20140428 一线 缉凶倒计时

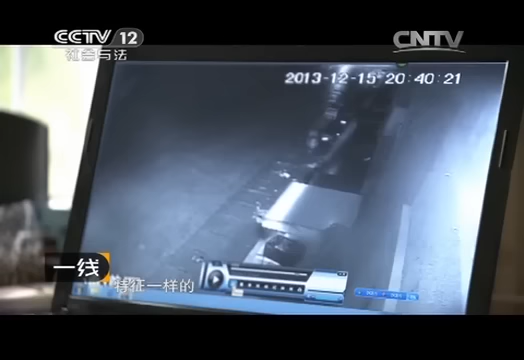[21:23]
那前面一个是深色衣服，后面是个浅色衣服，啊，摩托车是一样的。特别是这个背的袋子，这个皮带，那个两个头盔，一个黄色的，一个白色的，一个浅一点的，深一点的，都看得很清楚。